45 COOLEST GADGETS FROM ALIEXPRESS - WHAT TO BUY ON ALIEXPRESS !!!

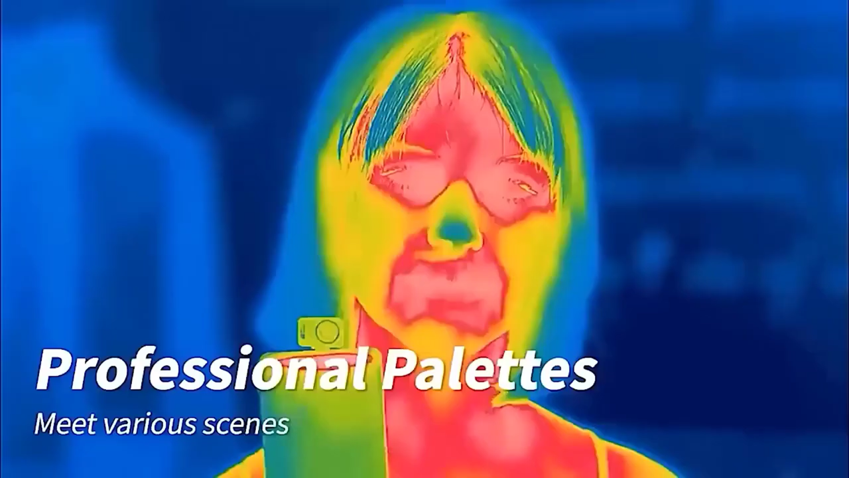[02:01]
in which you will find the switch mode overlay mode images from the main phone camera calibration sensor,
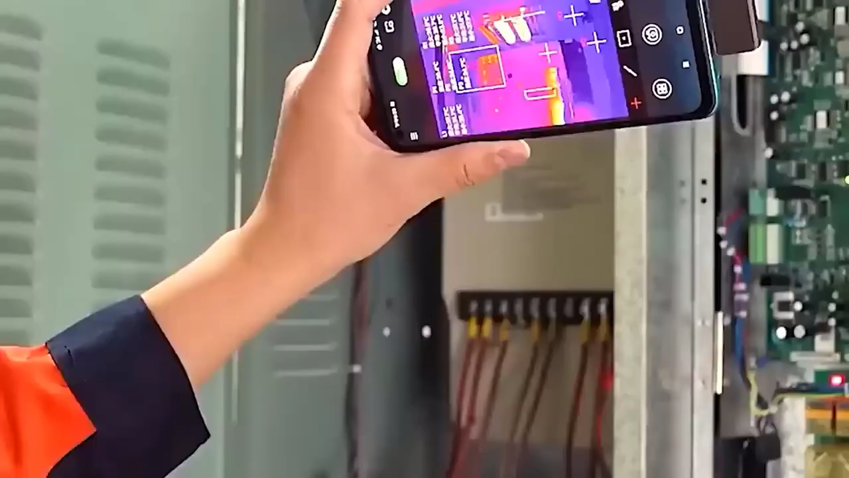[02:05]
as well as buttons responsible for recording video,
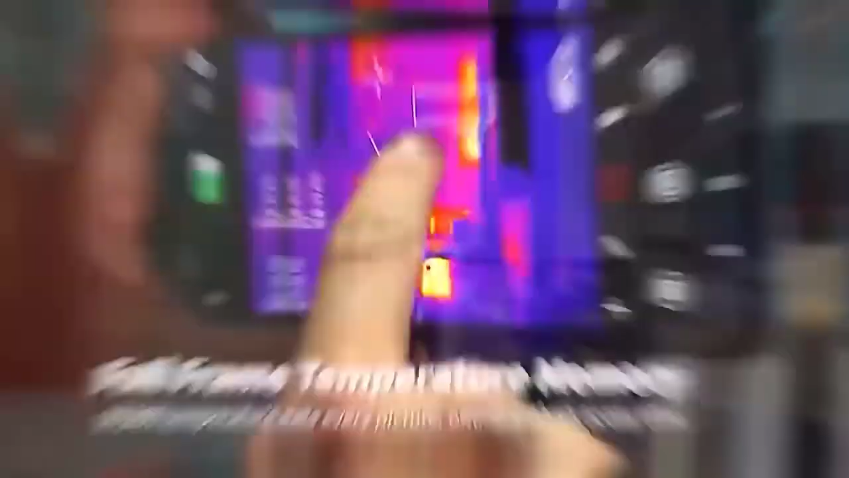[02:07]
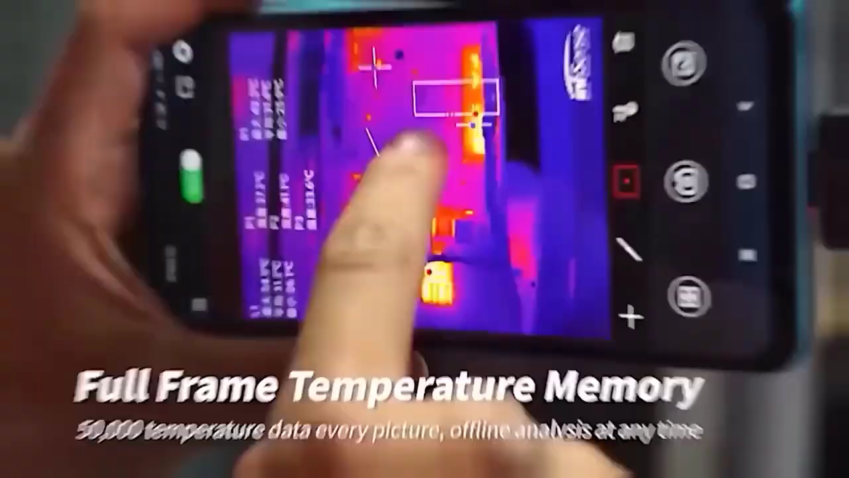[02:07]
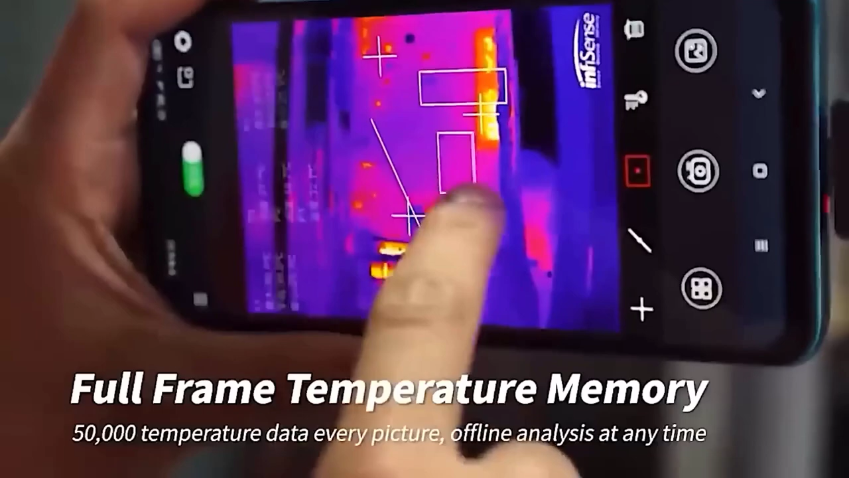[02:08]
opening the gallery pallet selection and other actions.
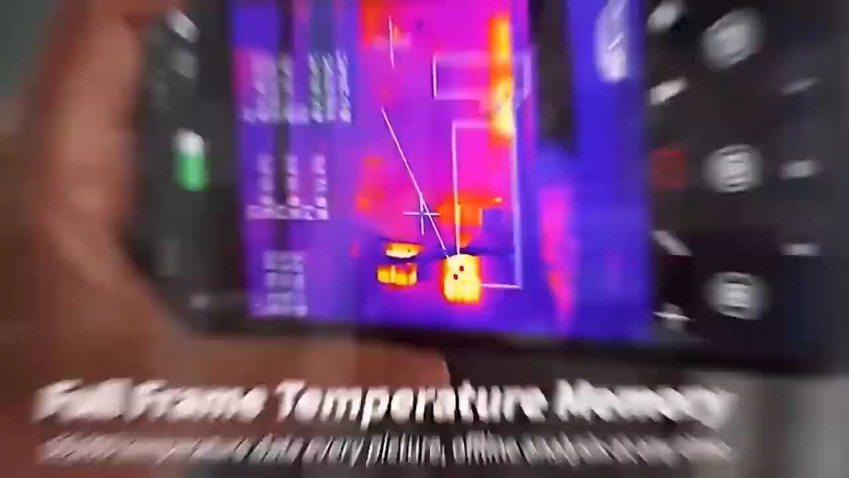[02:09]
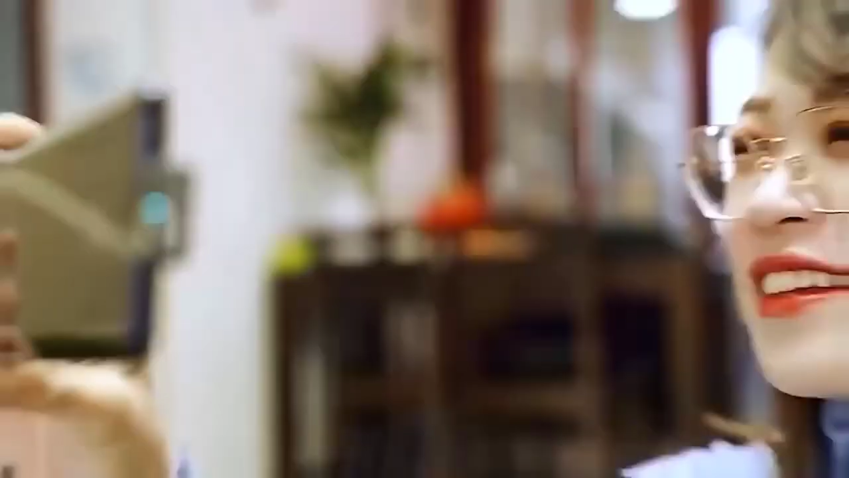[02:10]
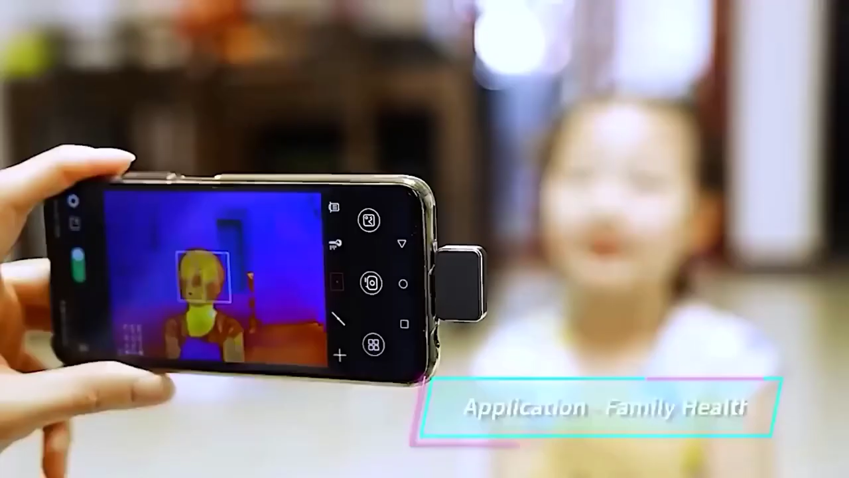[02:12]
In addition to a choice of two modes give an easy and pro, and the temperature can be measured in three scales Fahrenheit Celsius Kelvin.